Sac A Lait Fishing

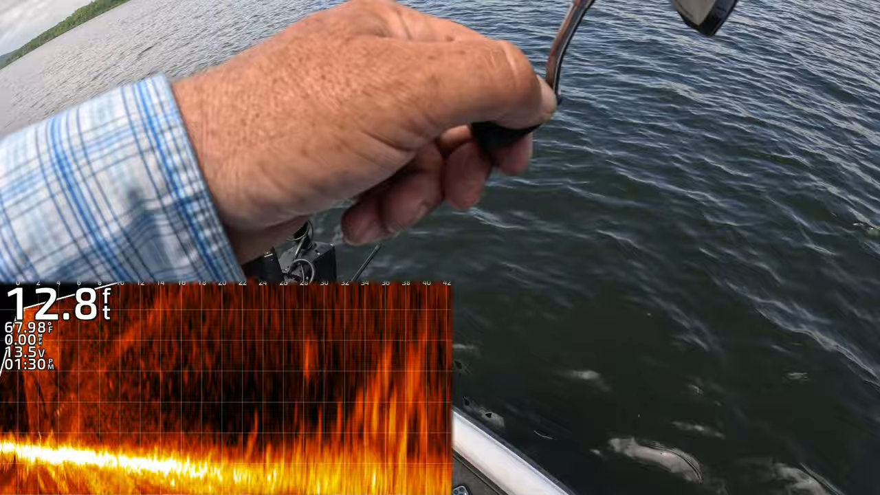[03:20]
On screen: depth 12.8 ft
Got him. Oh, that one feels really big. They just keep getting bigger and bigger and bigger. How many are in that tree? Yeah, another nice one.
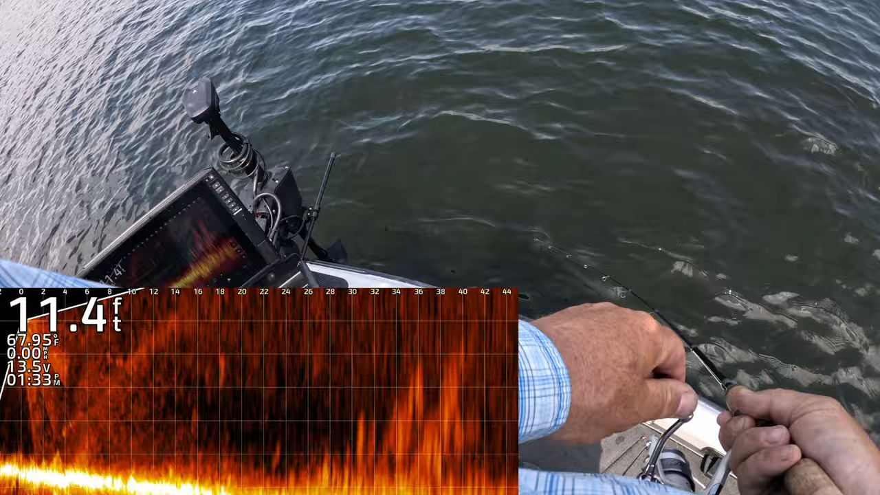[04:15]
On screen: depth 11.4 ft
Boy, they chase it down out of that brush pile from far away.
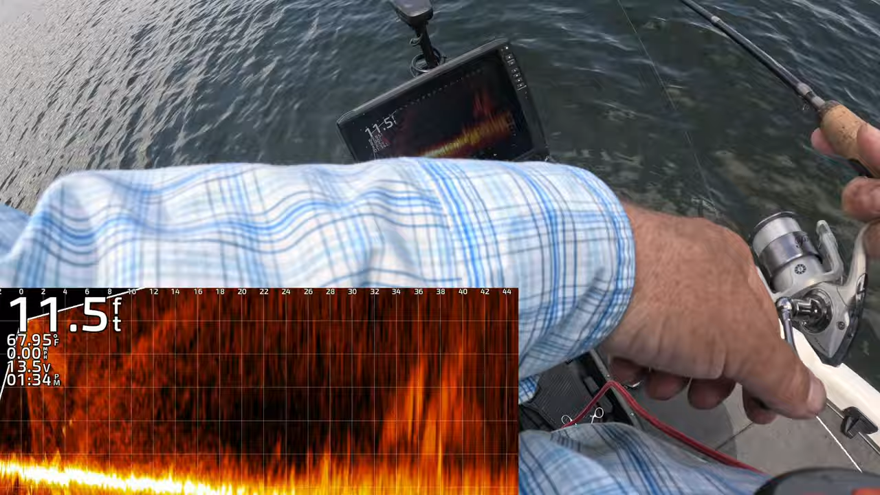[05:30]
On screen: depth 11.5 ft
Here he comes. Got him. Nice one. Stay down, you pig. Another on the bigger side. Super, super pretty fish.